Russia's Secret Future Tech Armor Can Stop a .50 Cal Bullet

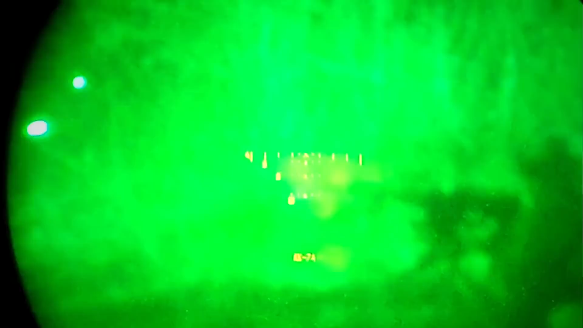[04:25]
In addition, the helmet includes a thermal camera and a visor with a live video sniping device that consists of a friend or foe system that works with a sensor attached to the uniforms of friendly forces to distinguish them from enemy combatants.
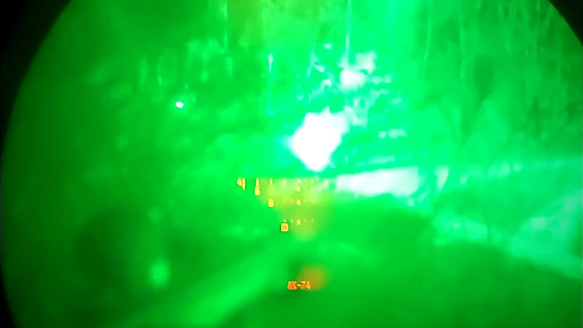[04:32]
The Rutnik uniform also includes a strelitz or musketeer system that enables soldiers to communicate through audio and video.